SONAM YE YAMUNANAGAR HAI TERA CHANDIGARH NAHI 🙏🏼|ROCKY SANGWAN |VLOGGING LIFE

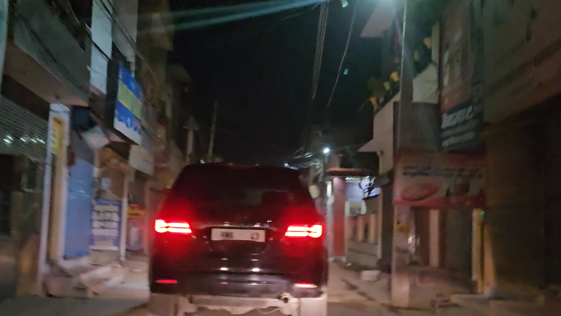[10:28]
टेंशन नहीं, मीना बाजार माँ, मॉडल टाउन माँ, खड़े रहो बस।
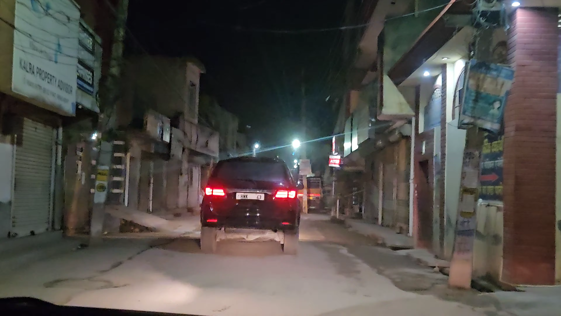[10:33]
और ये पूरा मतलब कि ना, गलती शलती माफ तो कर दी थी, मैं आपको पूरा व्यू दिखाना चाहता हूँ कि कैसे हमारे घर की तरफ मुड़ा जाता है। ये प्यारा चौक से सीधा रोड है जो चिट्टा मंदिर की तरफ जाती है, आप देख सकते हैं।